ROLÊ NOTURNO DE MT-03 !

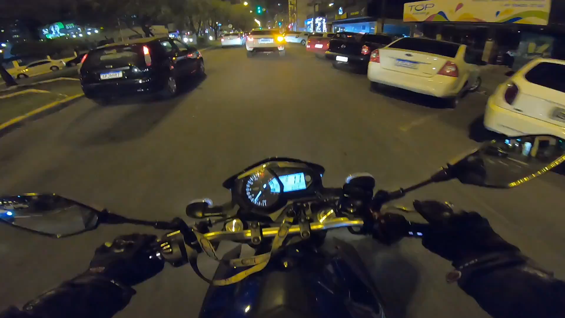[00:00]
Fala galera, tudo beleza? Hoje estou aqui para mais um vídeo do canal, mas nesse vídeo iniciar, eu gostaria de convidar a todos, se você não for inscrito, se inscreve aí, deixa aquele like, que é bem importante e ajuda muito o canal, ajuda muito mesmo, vocês estão vendo que eu estou em um rolezinho aqui, cara, e a avenida está lotada, lotada demais
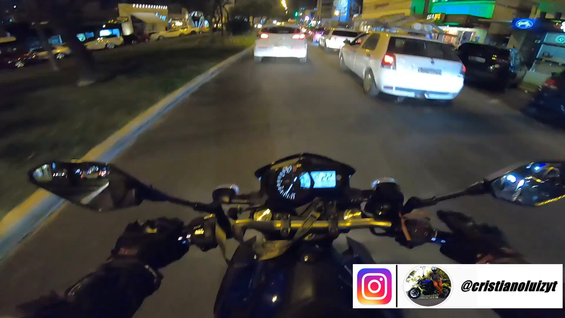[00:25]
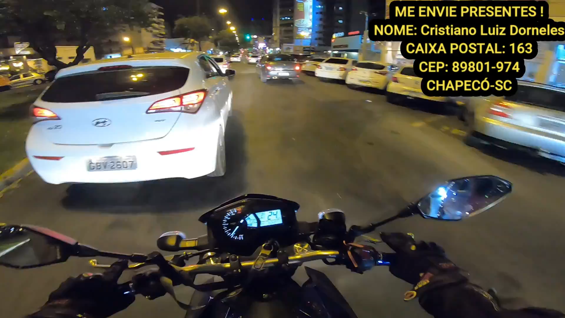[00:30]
Multinha já, tchau Aqui não adianta passar, aqui vai multa, galera Meu, para andar de moto é um frio, velho, tive que colocar essa jaqueta aqui
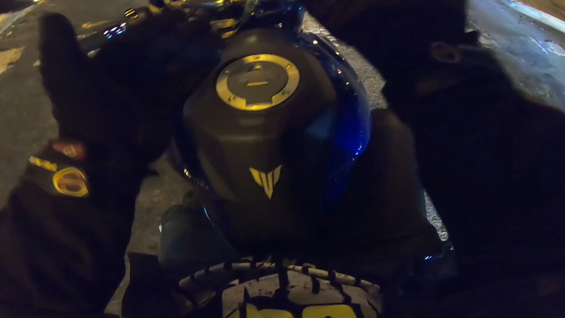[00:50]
Para dar aquele rolezão E está tudo lotado, tudo voltou ao normal, né galera
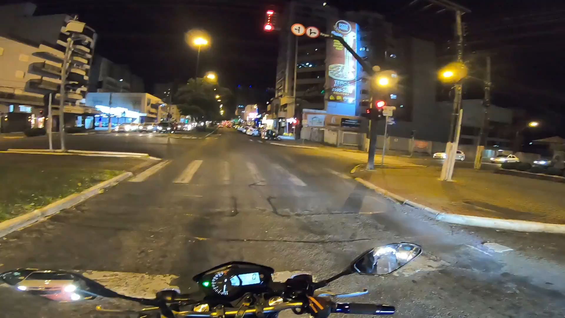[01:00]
Acho que, questão da pandemia aí já, já teve história para contar, né cara Galera, está tudo curtindo agora E a avenida está lotada, lotada, lotada Vocês não tem noção, velho Tipo, olha aí para trás, aí no meu retrovisor, aí ó, a quantidade de carro que tem aí, velho